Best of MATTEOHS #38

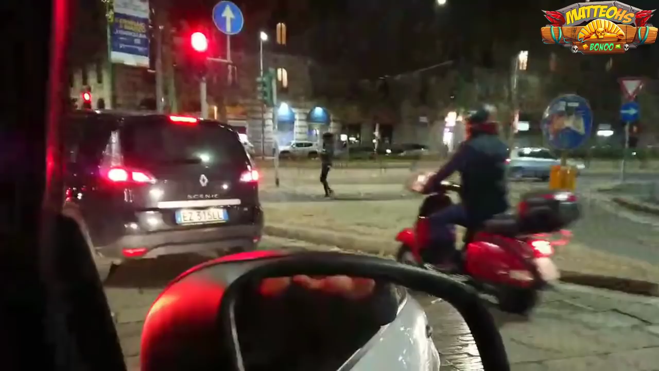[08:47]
Bono! Chiudi. Vabbè, chiudi, me lo fai al semaforo rosso, è buono.